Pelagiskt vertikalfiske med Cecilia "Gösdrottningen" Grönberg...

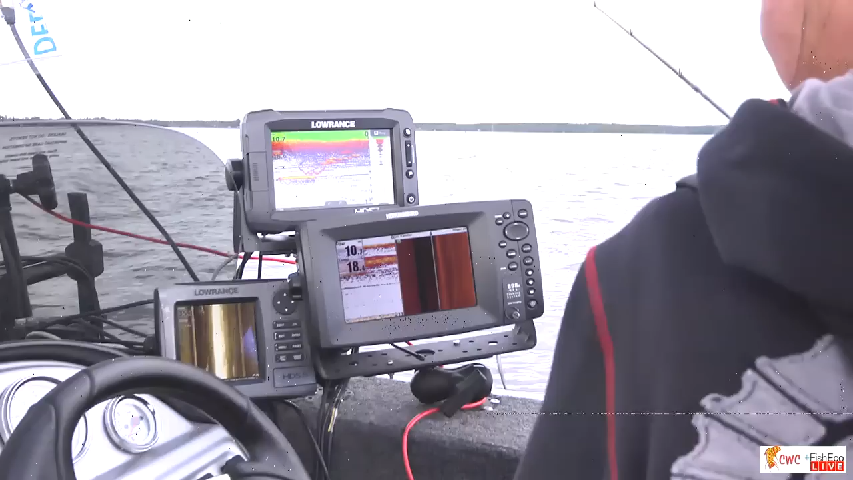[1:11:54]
Ja, det var till fisk ovanför. Lite mindre fisk. Ja, det kommer inte att köra. Man är tvungen att vara jätteförsiktig alltså. Ja. Jag menar, innan regnvädret, det var ju bara att släppa ner. Ja, visst. Vi ser om vi hittar den där rackaren igen. Den såg ju fin ut. Ja, den såg bättre ut, men... Vad kan man bedöma en sån där till? 5, kanske?
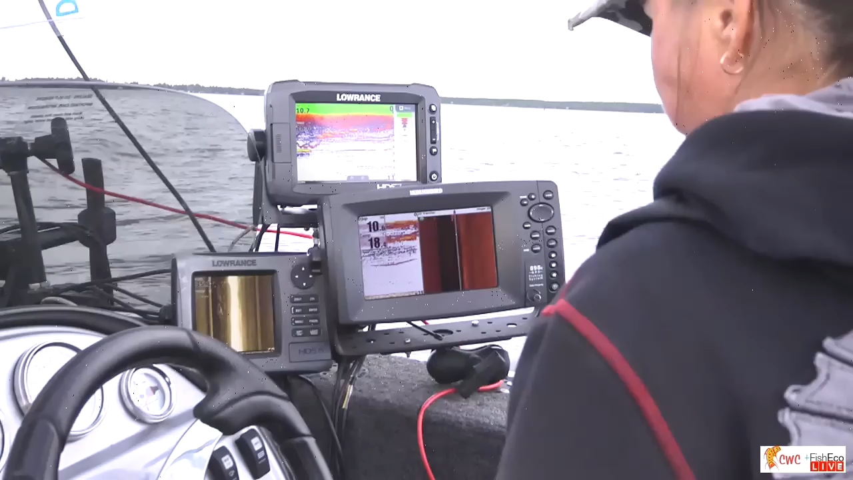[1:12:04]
Är det, kan man, det är svårt, kan man, det är svårt att säga. Ja. Men om jag jämför, om jag frågar dig liksom den här på 10 och 5 här nu i förrgår.
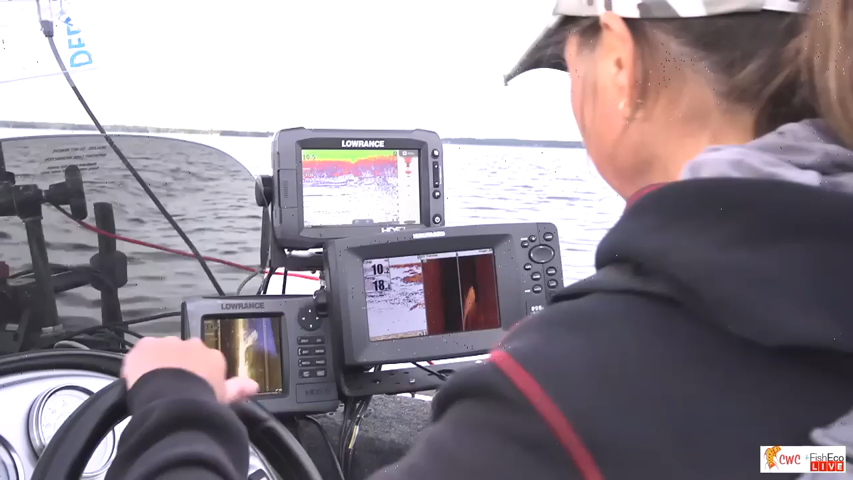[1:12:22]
Här kommer den igen. Nu ska jag försöka vara lite försiktigare. De är, som sagt, de är jätteskygga.
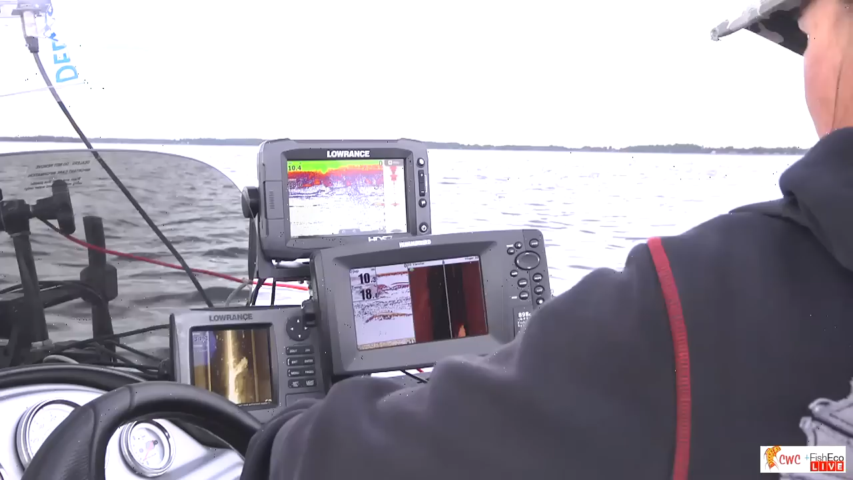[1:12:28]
Ja. Ja, det där är ett roligt uttryck. Buss. Ja. Det är en stor gös för er som inte vet om det.
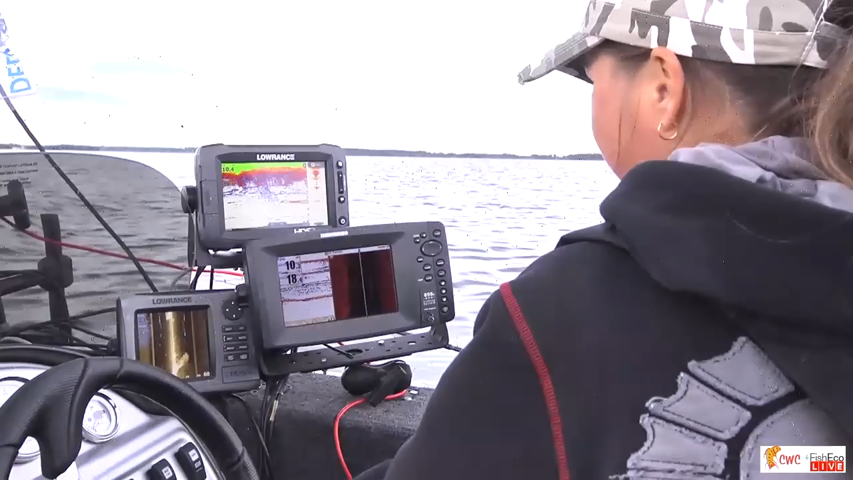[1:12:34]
Stor grön buss. Nej. Nej. Jag tänkte att jag skulle försöka få den att reagera och då stack han. Han är framför oss, va? Ja, framför och lite på sidan. Ja. Ja, de är extremt skygga. Men som sagt, det är bra. Det är inte bara att åka ut och ta dem. Nej. Varje dag.
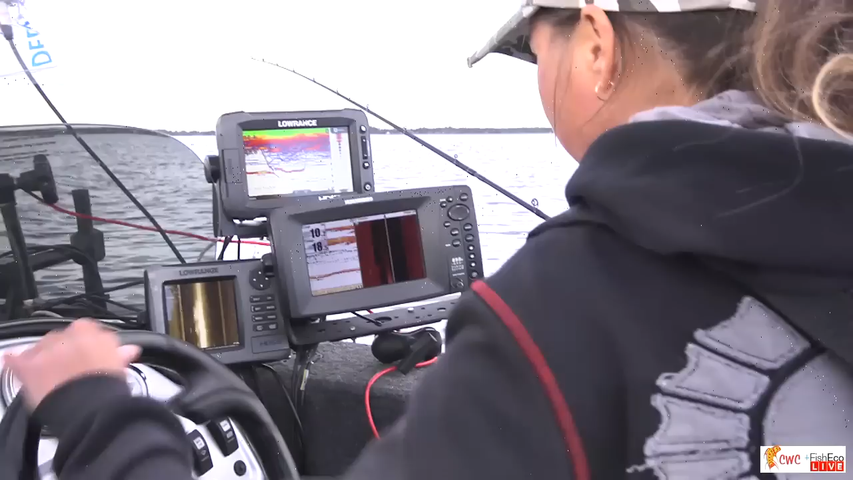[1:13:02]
Nej, men ibland så vet jag att folk tror ju det. Den här simmar ju framför. Ja, det här är ett fiske som kräver både pannben och... Det, är det en ny fisk där? Eller en annan fisk? Ja, det är en ny fisk. Det där var ju inget dåligt eko. Nej, det där är bra eko. Ja. Vi får se om den kanske är lite mera... Jag ska försöka vara lite mer försiktig. Du ser, han reagerar ju där. Ja. Kom igen då.
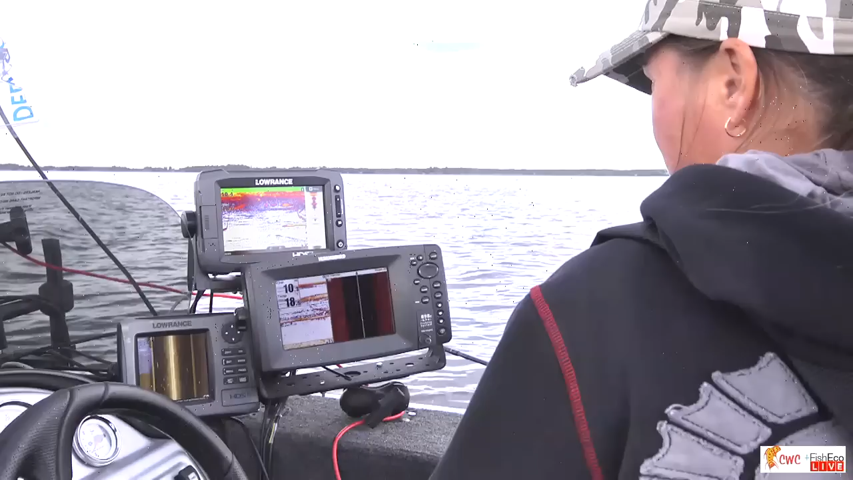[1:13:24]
Nu tycker jag han verkar lite mer positiv. Kom då. Kom. Kom se. Kom då. Ja. Nu är jag klar. Och nu dansar de ihop.
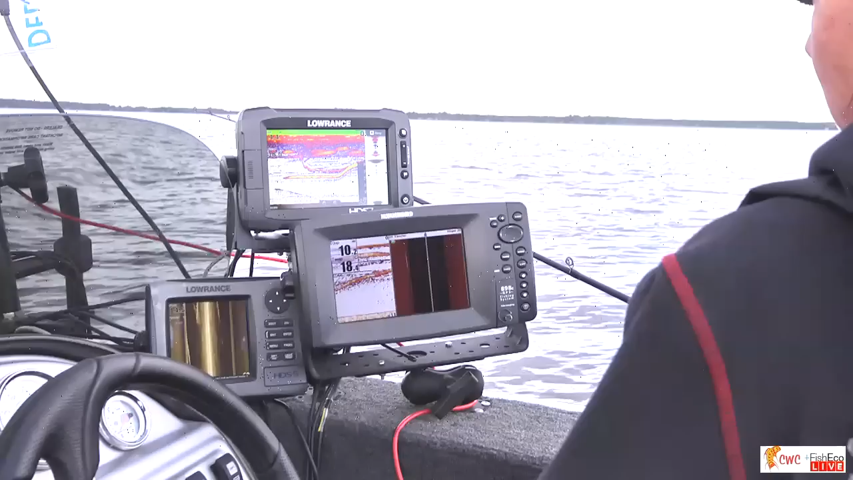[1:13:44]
Ja, nu börjar de bli intresserade. Ta då! Nej. Men den där kan vi nog få... Det där var en fin fisk. Det var en fin fisk. Ja, det där var härligt.
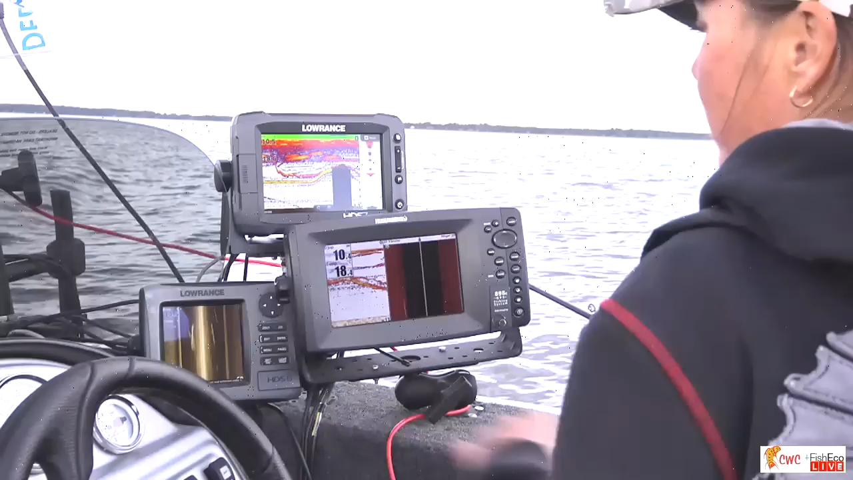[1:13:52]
Det där var, kan jag säga att det var en fin fisk. Men det här var nästan en kombination av... Ja, han stod... Nej, det var din vink. Förlåt. Ja, den där kan vi nog få och kanske titta på igen.
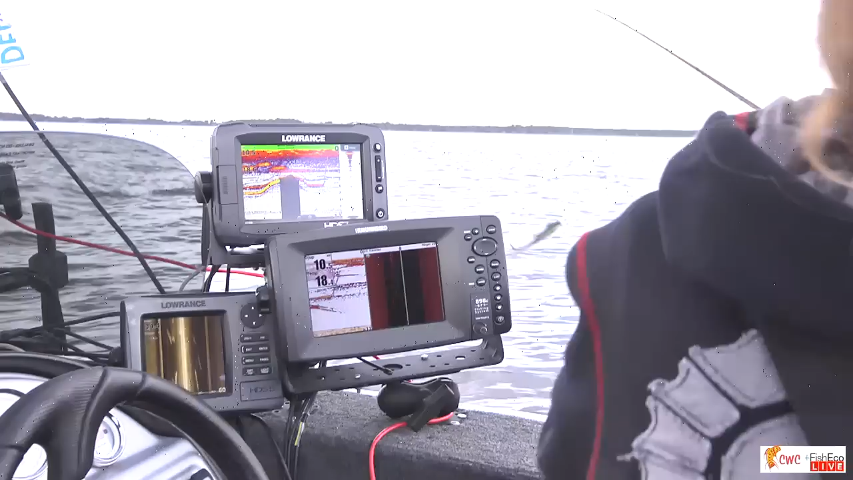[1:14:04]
Det får jag. Vad synd. Det kan vara lite intressant.
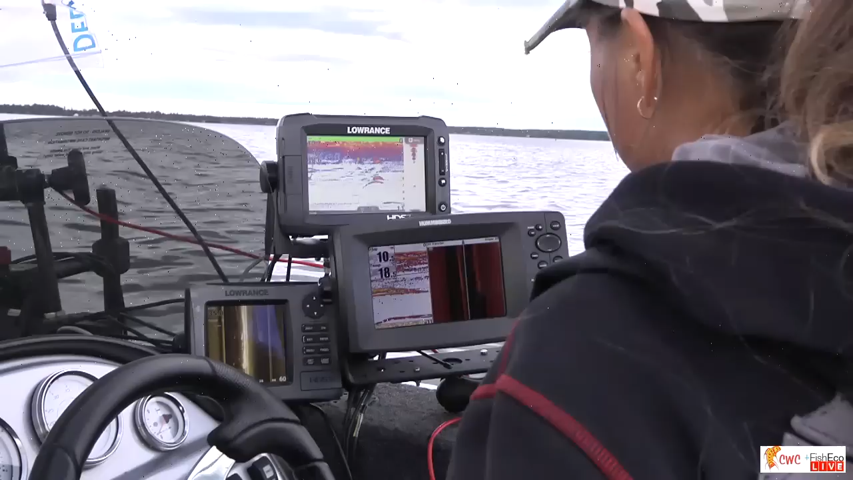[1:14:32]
Ja, jag trodde den där skulle ta. Mm. Men nej. Kom nästa. Ja. Där, titta. Det står, där har vi en.
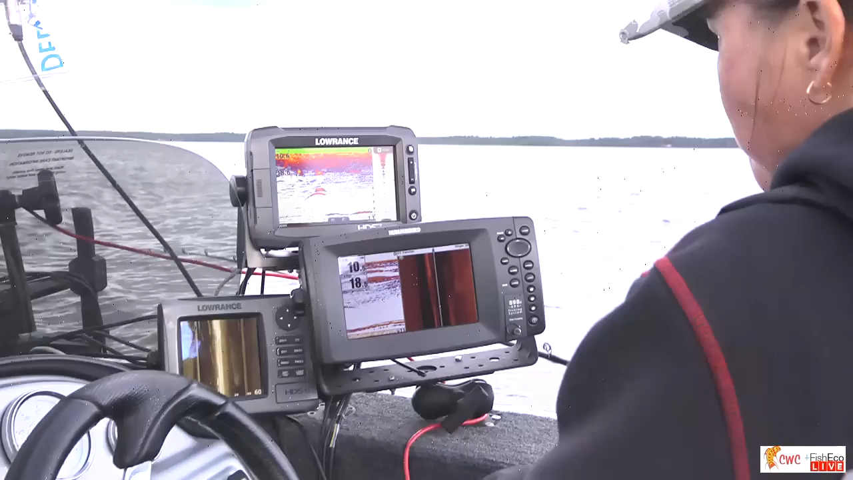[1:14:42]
Han bara rör sig lite. Han simmar framåt, va? Han står till vänster. Till vänster.
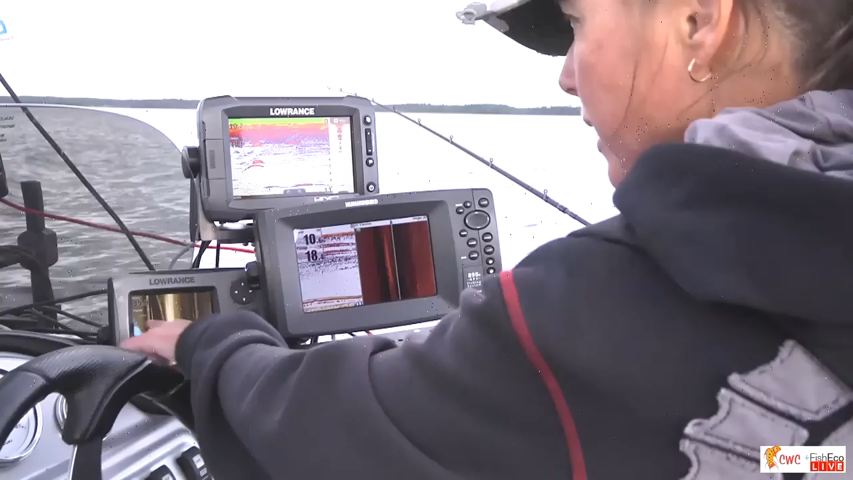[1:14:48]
Du ser ju på den här att det är starkare eko till vänster. Är du med, kameramannen? Erik Igelkott. Mm. Där står han till vänster.
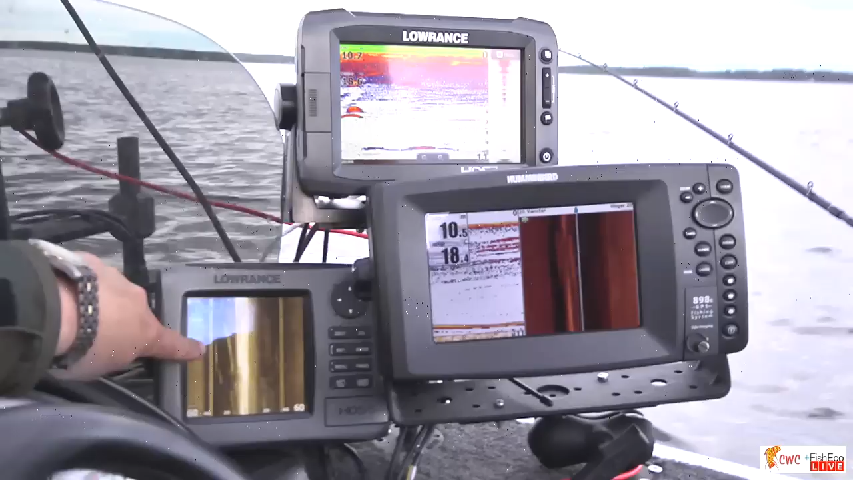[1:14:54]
Där ser man att han är lite svagare till höger, så han är inte riktigt mitt under båten.
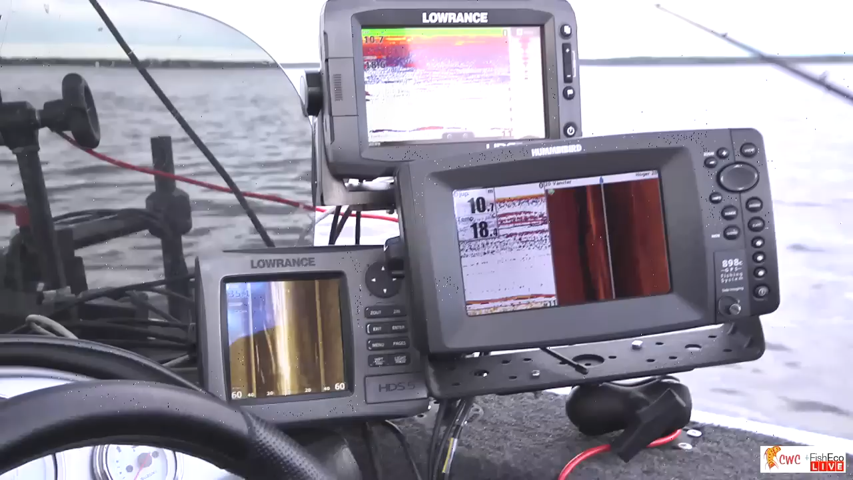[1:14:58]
Ja, spännande. Nu äntligen får vi kontakt med dem. Ja, jag vill bara hitta lite fisk. Nu så.
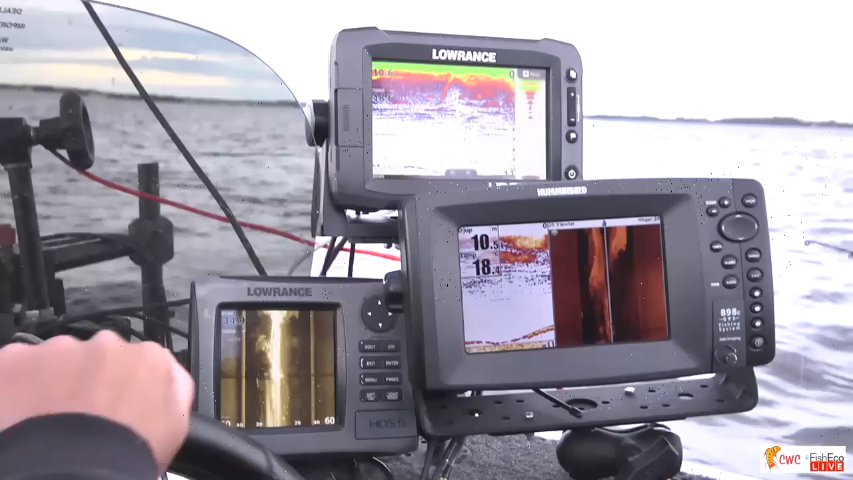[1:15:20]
Den är framför oss då. Ja. Oh, coolt. Coolt! Coolt, ja. Vi ska se. Simmar den rackaren. Mm, elande simmar. Mm. Jag står till vänster. Mm.
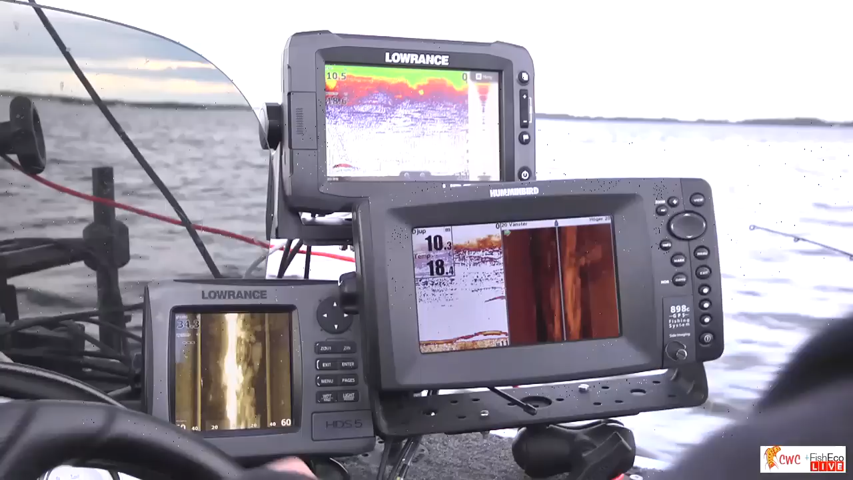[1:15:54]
Till vänster och framåt. Mm. Här kommer en liten rackare också. Mitt i allting.
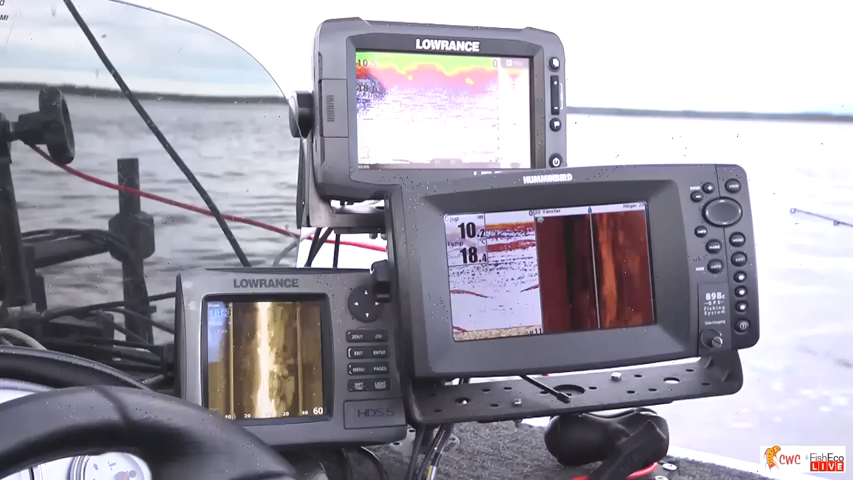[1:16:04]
Gud vad han simmar alltså. Ja. Stå still. Värsta är att det tar ju lite.